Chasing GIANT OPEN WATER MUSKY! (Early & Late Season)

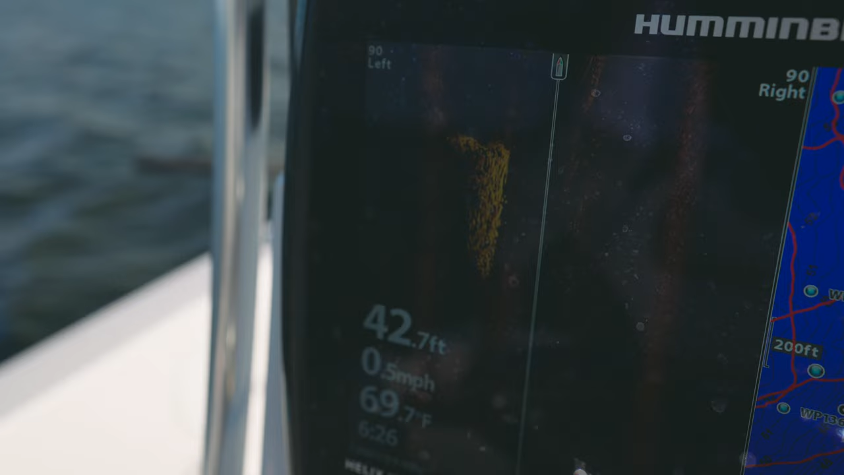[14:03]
On screen: depth 42.7 ft, water 69.7°F, speed 0.5 mph
You mark them and you literally cast back to them and there you go, prime example, fish on.